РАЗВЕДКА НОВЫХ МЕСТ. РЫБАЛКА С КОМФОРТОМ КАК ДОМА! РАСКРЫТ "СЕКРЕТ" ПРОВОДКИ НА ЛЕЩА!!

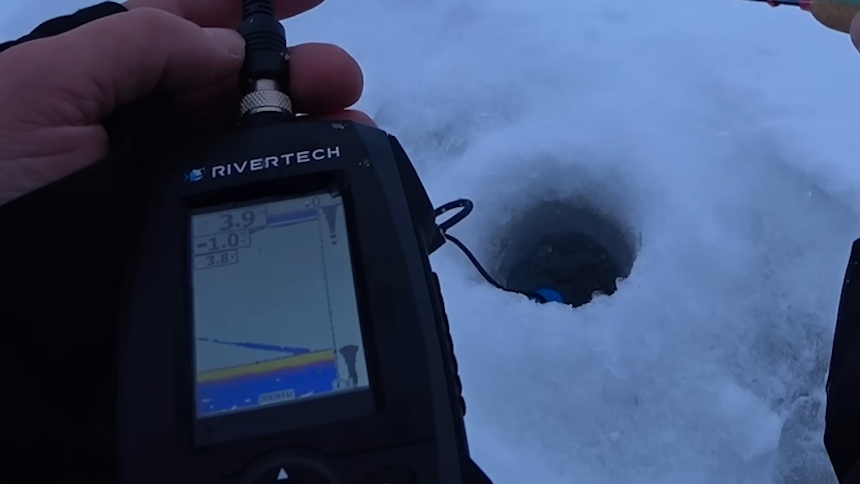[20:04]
На дно залег. Прям видел полоску. Вниз ушел.
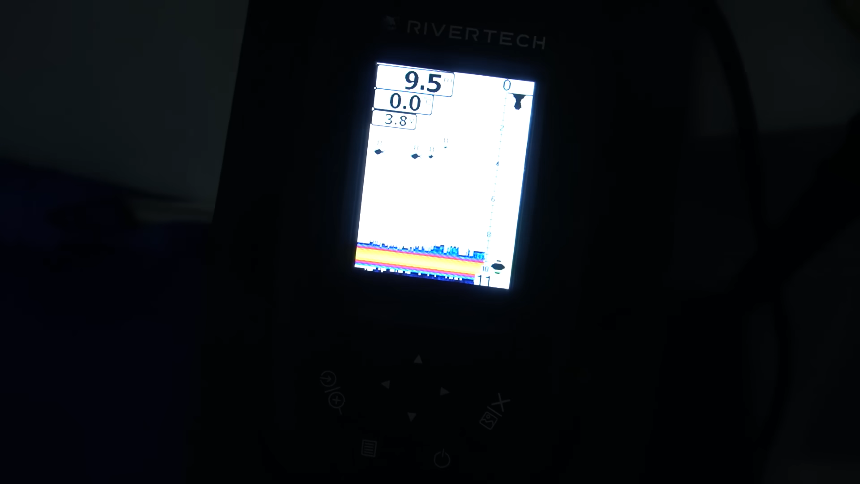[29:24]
Тут вот стоят такие вот парни.